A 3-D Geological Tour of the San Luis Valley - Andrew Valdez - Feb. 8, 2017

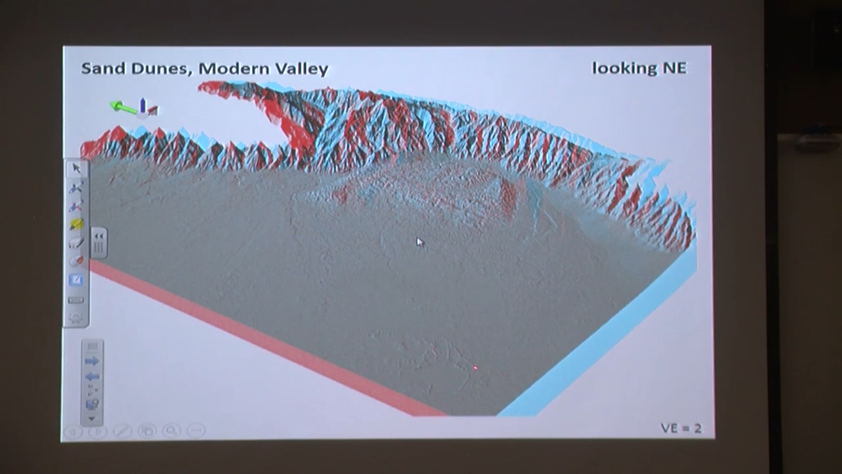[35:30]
But you can see a ton of sand coming off the lake. So the same thing happens on a bigger scale, producing great sand dunes. And here's a digital elevation of the dunes. And what I did with this in this case is I projected a base underneath the dunes, because I want to know how tall the dunes were and how much sand was there. So I projected a base and then subtracted everything else, and that will give me the height of the dunes. And we learned that there's five dunes over 700 feet tall.
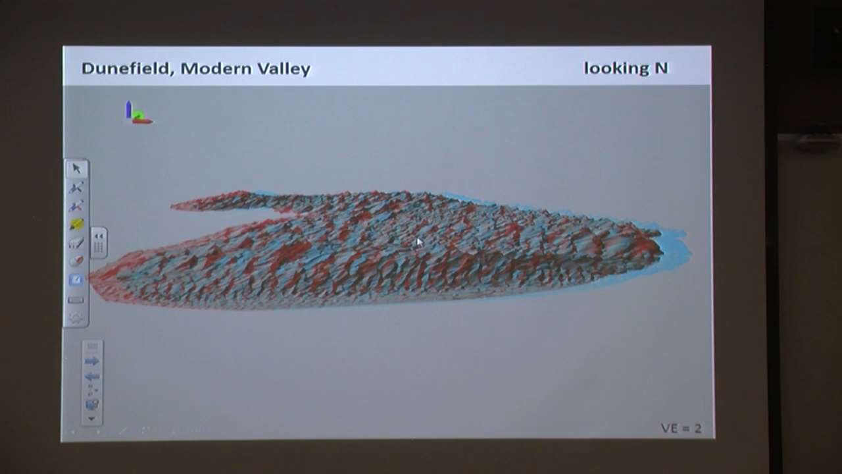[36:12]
Before we just knew about two of them. And then we also learned that there's about six and a half billion cubic meters of sand out there. So it's about one and a half cubic miles of sand. And people have always guessed, you know, or have guessed at different times how much sand is out there. But with this data you can get a much more constrained value.
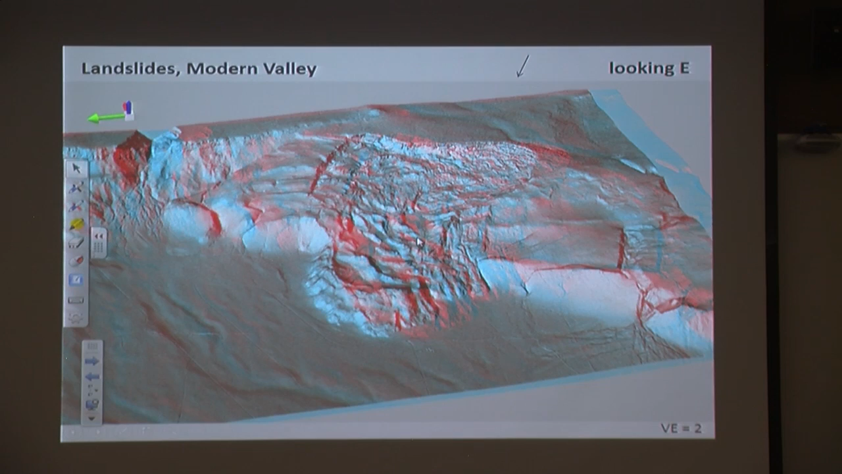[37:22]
So this area is now more stable or it will be relative to this area. Because as it slides it decreases the average slope. And our next view we'll be looking at it from this angle. So again, here's the top of it and it slid and flowed in that direction right through there. And there's a subdivision out there called Wild Horse Mesa. And they take advantages of this reduced slope to put roads on here. So the road actually goes up through here. And there's a few houses on there. And I talked to a lady that lives out there.
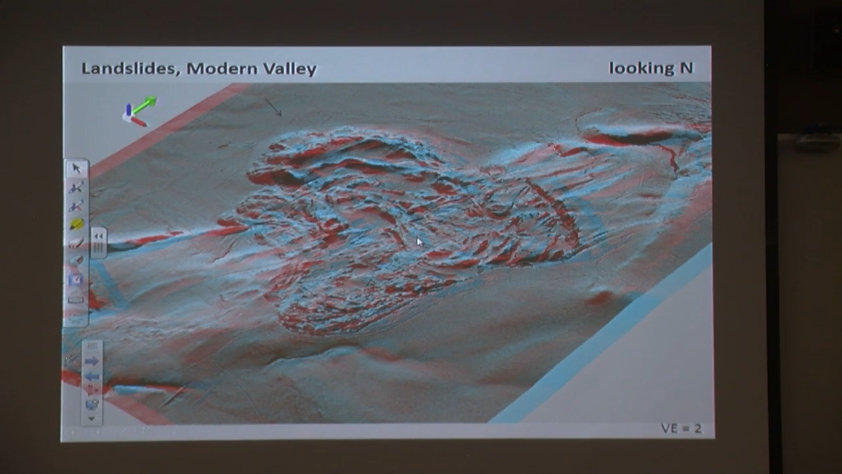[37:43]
And she actually lives on this slide. And occasionally she can feel her house shake a little bit. Because the slide is still slowly moving.
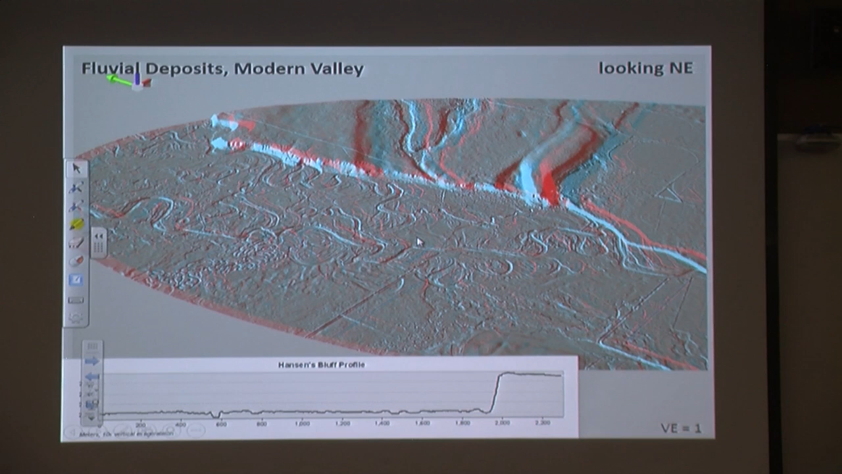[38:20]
Because you have the Rio Grande River meandering across it. And it'll abandon its channel occasionally and leave these meander scars through here. So it's a very active surface.
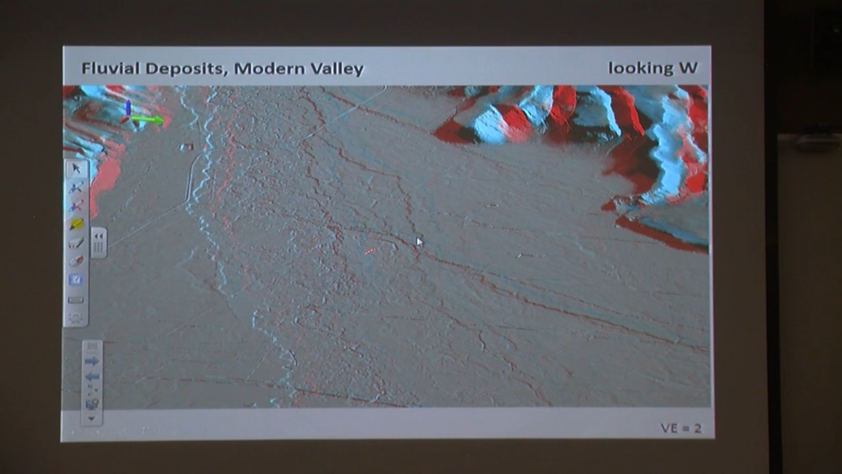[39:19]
So this is the active flood plain of the Canoes River. But these linear features on either side are steps up where you have higher ground or uplands on either side of the river. And the way agriculture's developed in response to that is on the flood plain where you have saturated soils, they tend to use that for meadows.